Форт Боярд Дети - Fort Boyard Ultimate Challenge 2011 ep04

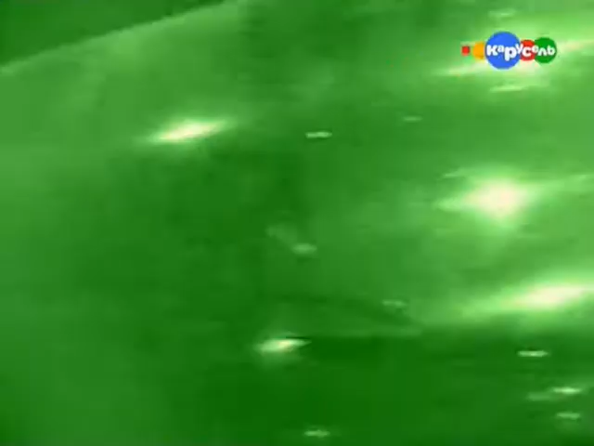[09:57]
Вы должны залезть по этой лестнице, проползти по трубе и в полной темноте найти ключ, который прикреплен к мечу.
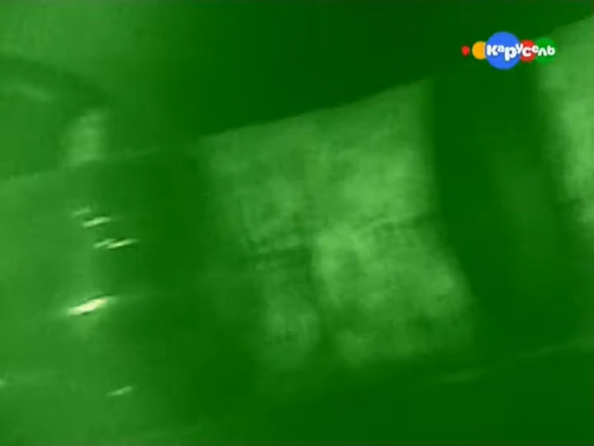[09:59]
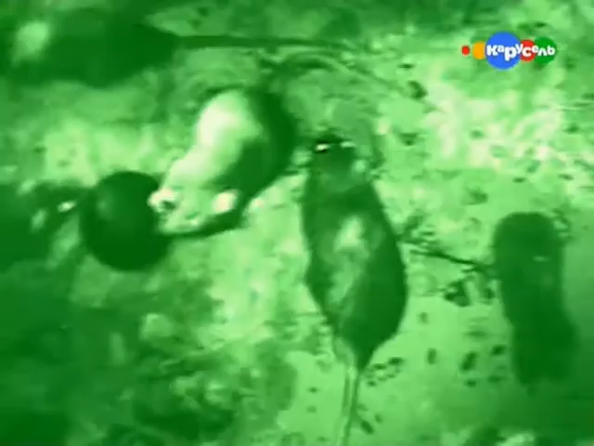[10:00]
Вас там встретят маленькие друзья. Потом вы повернетесь и выползете обратно.
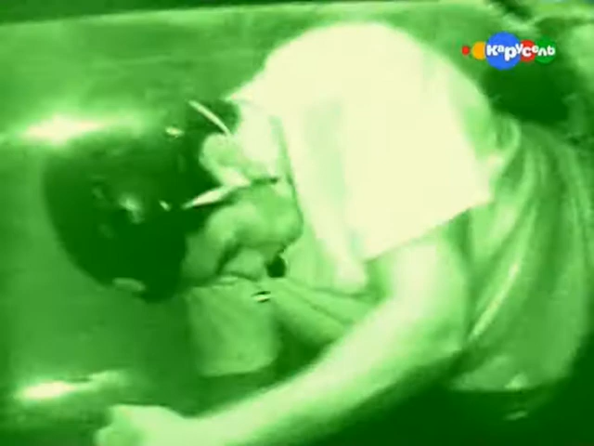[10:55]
Мошкара в трубе заставляет Ивана вертеться. Я пройду сложные испытания. Я буду рисковать. Я не боюсь трудных ситуаций.
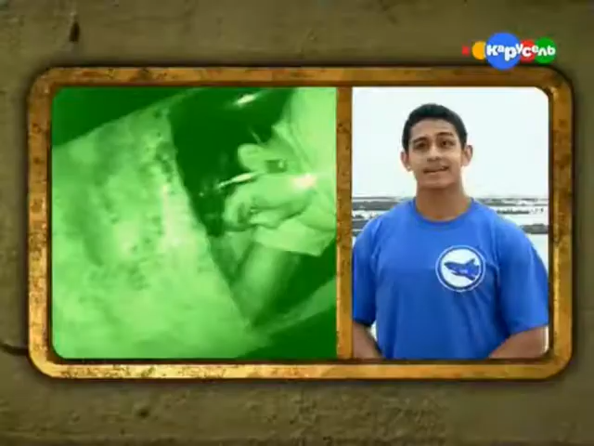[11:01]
Вперед!
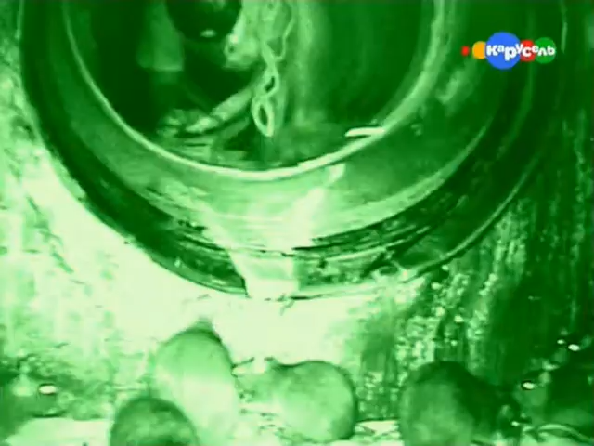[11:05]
Конечно, у него трудное положение.
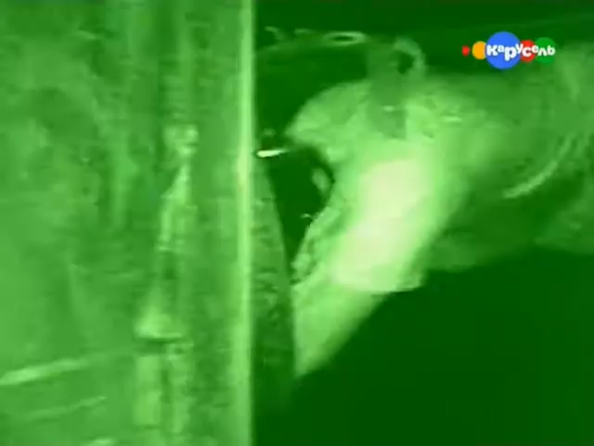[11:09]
Иван в темноте ползет навстречу куче крыс.
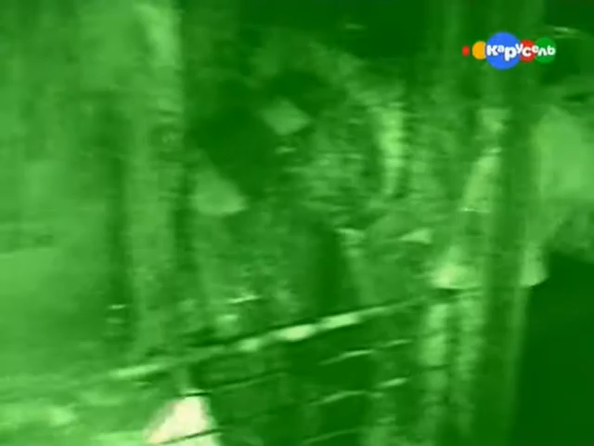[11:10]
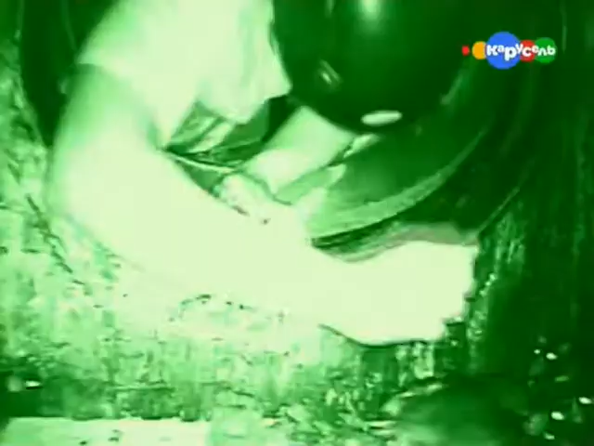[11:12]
Он пролез по трубе и должен найти ключ.
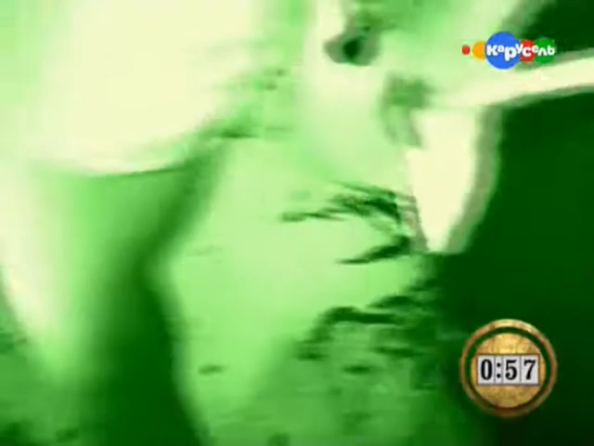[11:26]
Он не может его найти. Щупай вокруг, там, где стоишь.
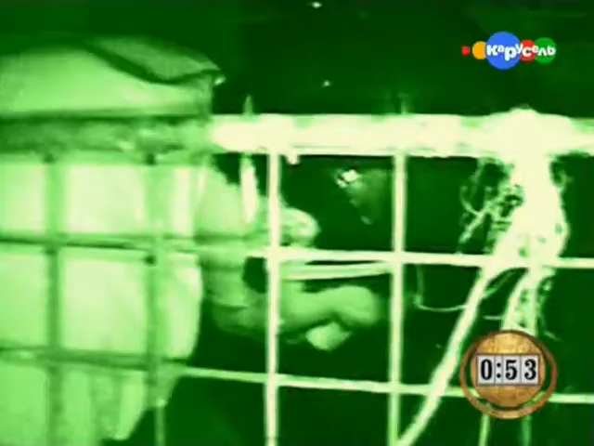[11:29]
Я щупаю.
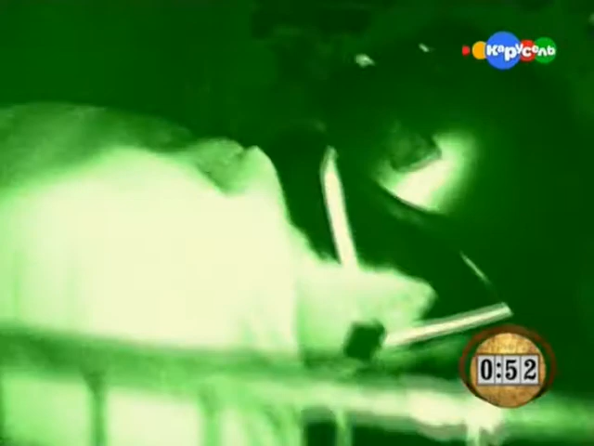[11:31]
Тут одни крысы. Вот он, прямо перед тобой.
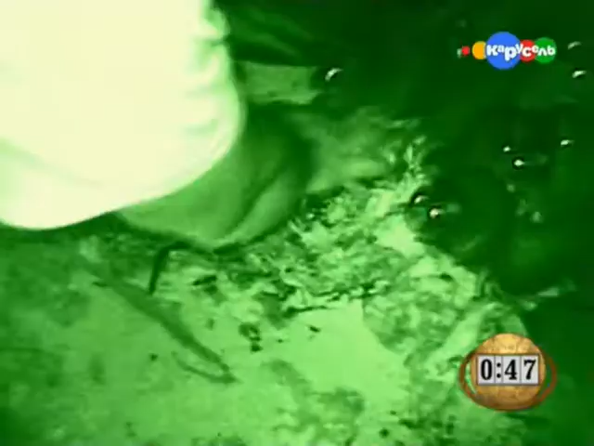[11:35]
Где?
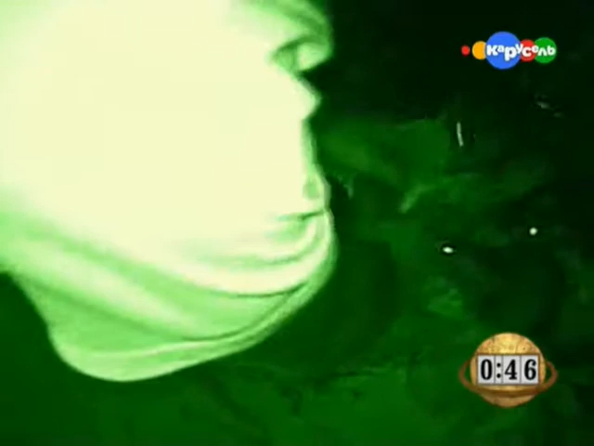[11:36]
Впереди? Прямо под левой рукой. Он касается его. Он взял его!
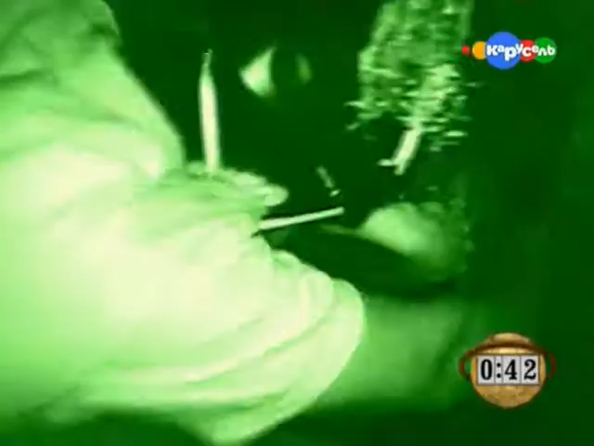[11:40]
Вылезай!
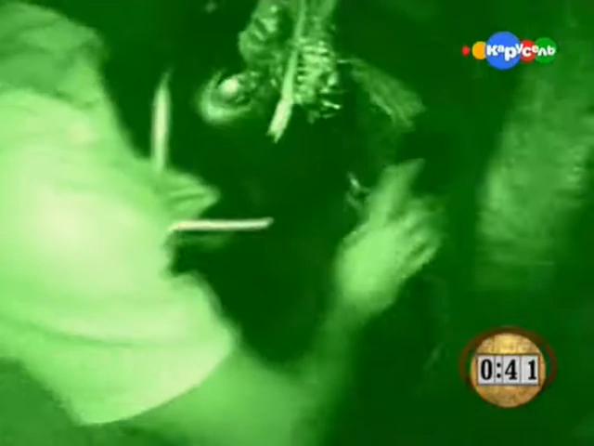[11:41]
Вылезай! Ты должен вылезти! Давай, ползи! Быстрее!